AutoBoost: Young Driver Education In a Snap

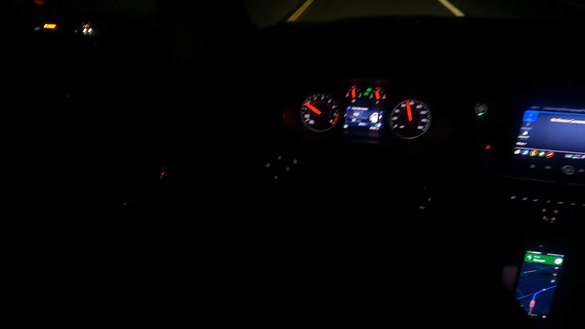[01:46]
speed limit goes from 60 to 70 65 there are those sprites again that's great we're out of uh construction
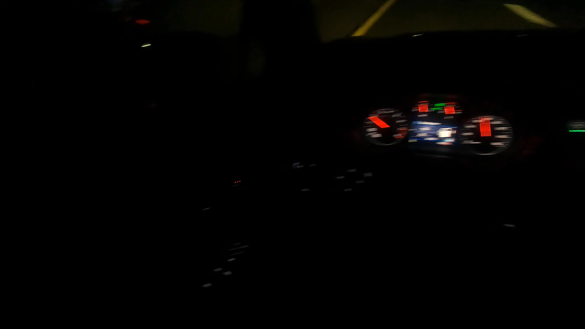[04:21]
this automatic headlight thing it's not annoying it definitely kind of keeps you alert out here so it does help you got your yellow line to the left that's your warning line left side of the road we're here in north america
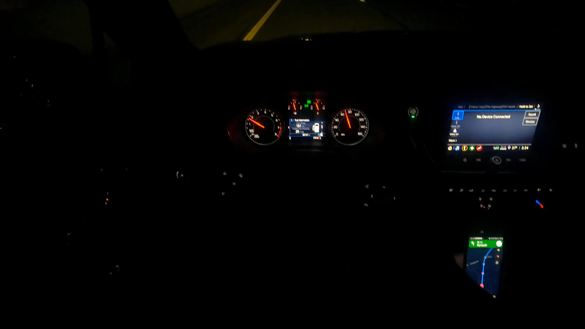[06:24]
our oil life is not correct we did have an oil change that says zero percent that's not right that's our average speed about
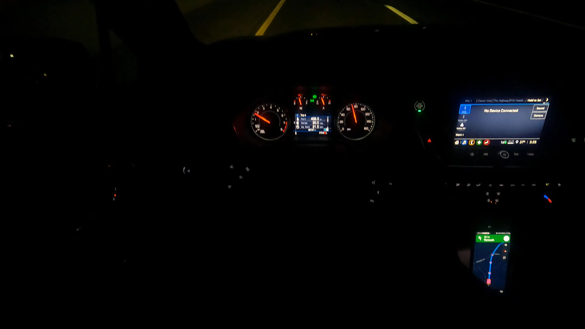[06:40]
71 miles an hour that's cool no sense in trying to drive super fast
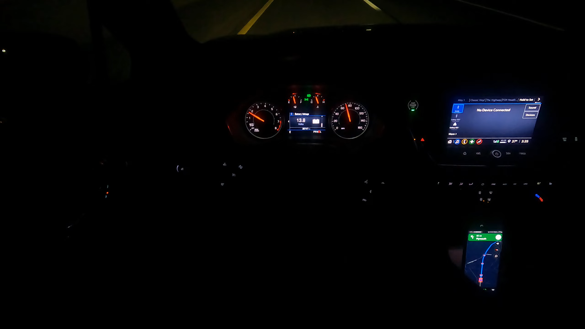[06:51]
battery voltage is 13.8 which is normal you don't want to be over 14.2 14.3 you're overcharged but also you need to be you know in that 12.7 to 13.5 6.7 to make sure everything in your uh in your system works